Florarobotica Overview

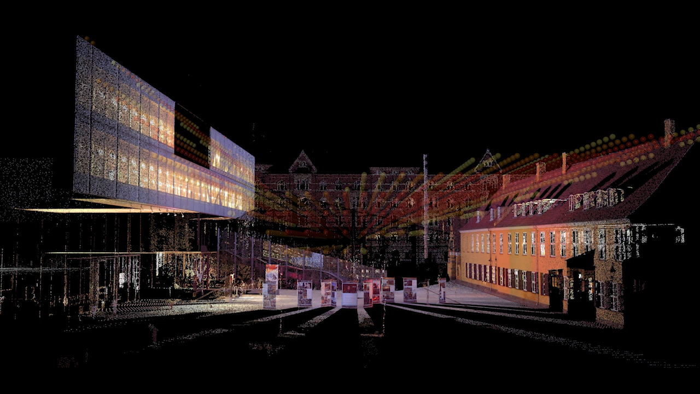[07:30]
But as an example, here's a site that we analyse to determine a plane in space with light conditions suitable for a target climbing species.
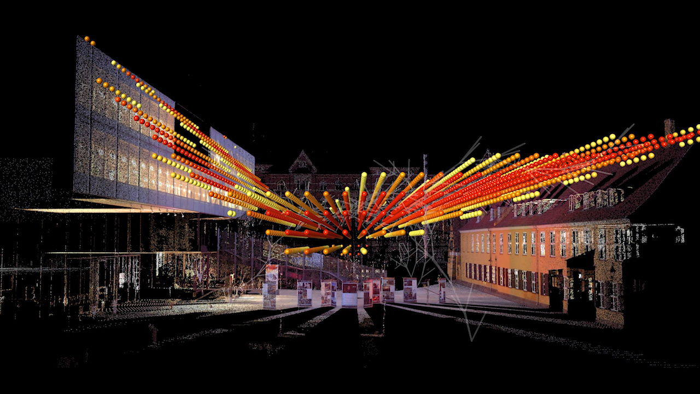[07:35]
We artificially grow a
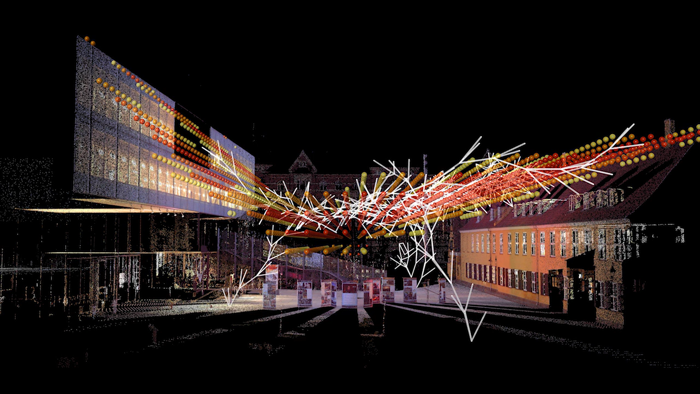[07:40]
wild supporting structure underneath this intended canopy,
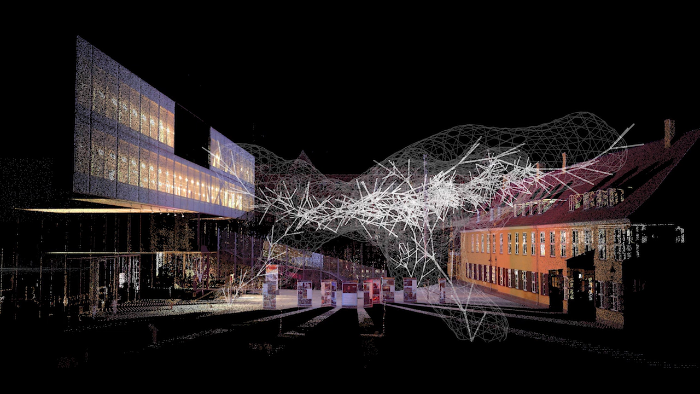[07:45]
and we skin it with an interlaced weave, which is then further analysed.
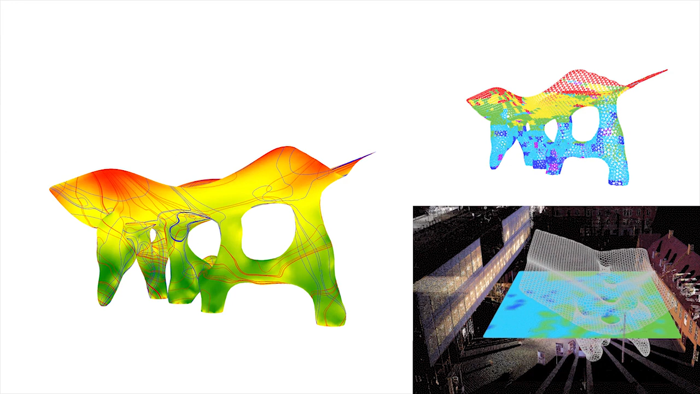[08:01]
to be able to determine ideal growth paths,